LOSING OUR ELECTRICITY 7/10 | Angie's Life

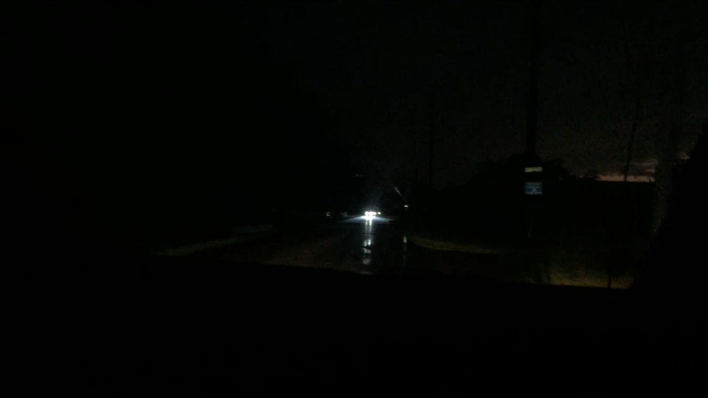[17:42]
So, we're heading to somebody's pool. Aww. Some little kids lost their pool. Holy shit. Jay. Hi. So, we're heading to my mom's. Like there's 2,500 people without power.
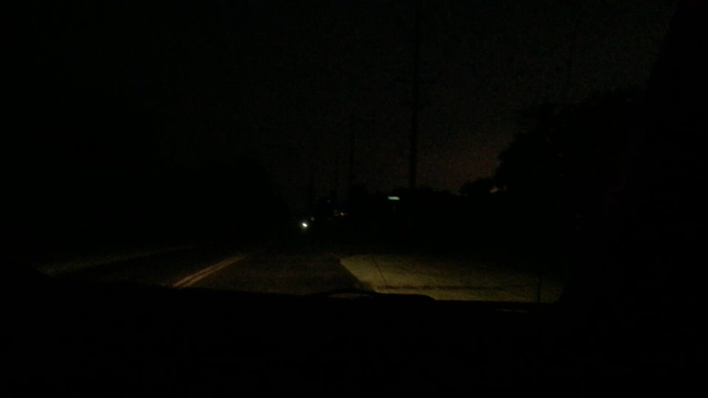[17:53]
There's a sheriff. We just barely squeezed around a tree that was down across the whole street. There's lightning everywhere. Mom told me to let her know when we're close and she'll open the garage door. We said, I can't entertain three kids with, oh babe. What the heck was that? I don't know. A sign. But you're looking out the sign window. I'm just looking at all the damage. It was somebody's sign. Holy crap. Somebody's sign. This is just insane. Like a business sign. So, yeah. A big storm ripped through here.
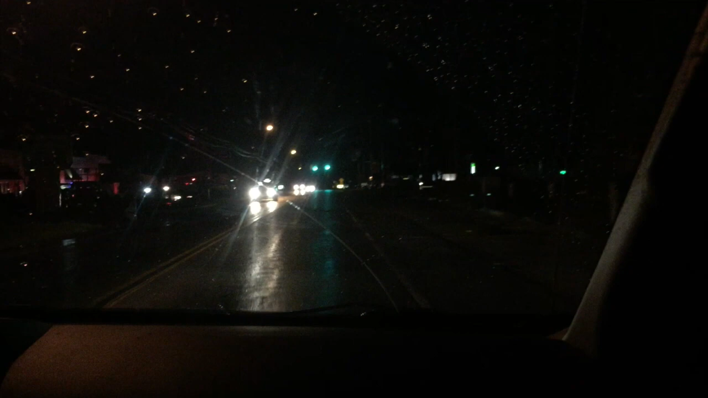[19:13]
What else would it be? Well, it's only like located in one spot every time. That's probably where the storm is moving. I don't know what's going on here. Where are those people?
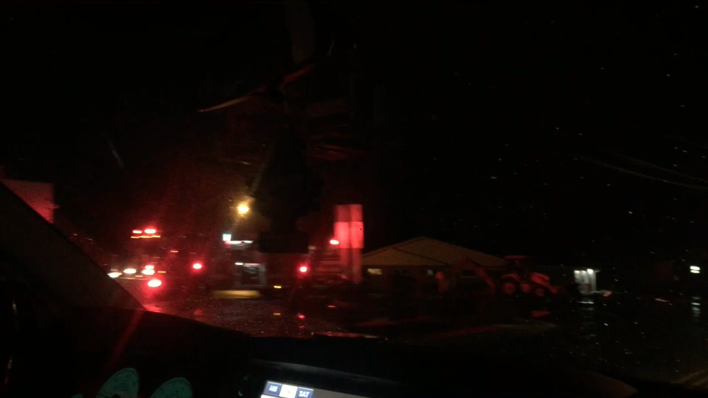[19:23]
Oh, there's a fire truck. Fire truck. Yeah, so... We're heading to my mom's. The kids are excited about it. They all ate and I didn't. And I came downstairs and I told you I said, watch.
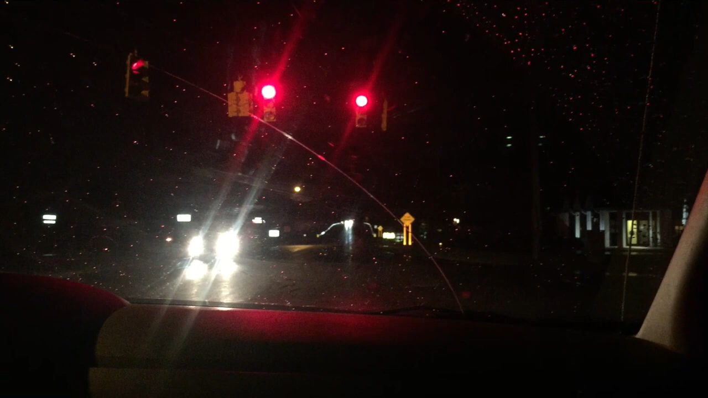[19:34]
Because they said, ooh, yeah, let the storm come so I can sleep there. I said, yeah. I said, so I can be without power without... With these kids. And like, I was joking, but it literally happened. So they have power over here. In this area. Yeah, because there's lights on. Like I said, my grandma has it. So it's just certain parts of our town. That's what I'm saying. So it's got to be more than just one tree limb on one line. Or it would just be one small area. But it's scattered. So yeah.